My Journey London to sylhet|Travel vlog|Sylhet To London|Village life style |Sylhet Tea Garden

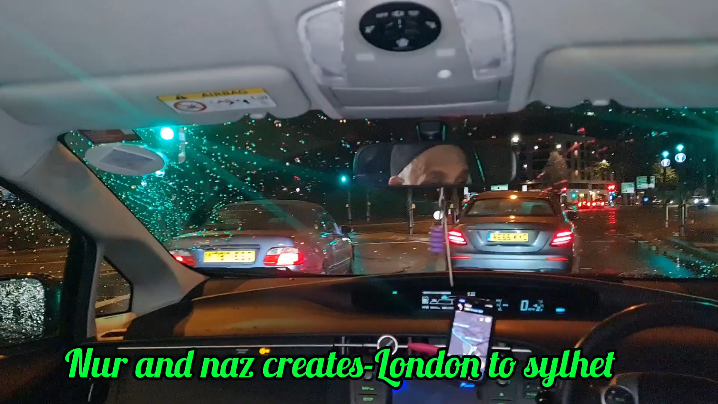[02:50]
এটা লন্ডনের নাইট ভিউ, আলহামদুলিল্লাহ এই লোকে টাওয়ার ব্রিজ নাইট ভিউ দিয়ে আমরা দেখতেছি।
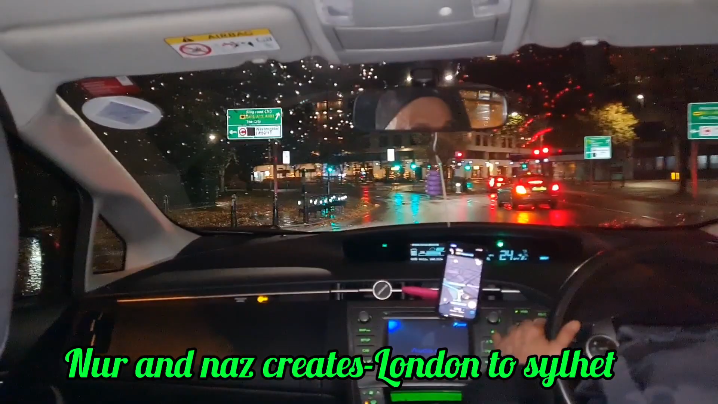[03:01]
এখন ভোর প্রায় 5:15, তারপরে দেখেন রাইট সামনে দেখেন
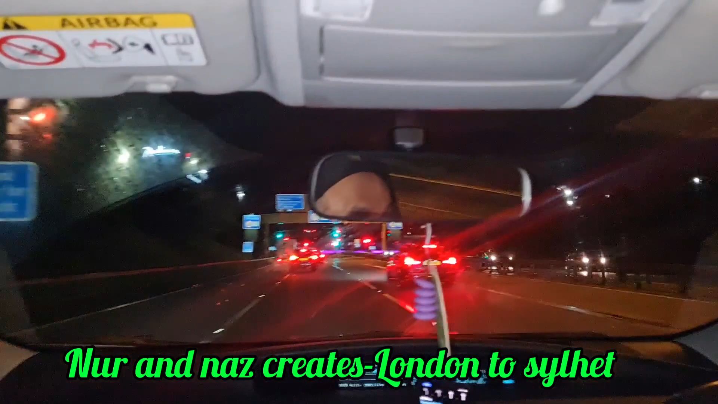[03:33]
আলহামদুলিল্লাহ ভেরি ক্লোজ টু দ্য হিথ্রো এয়ারপোর্ট।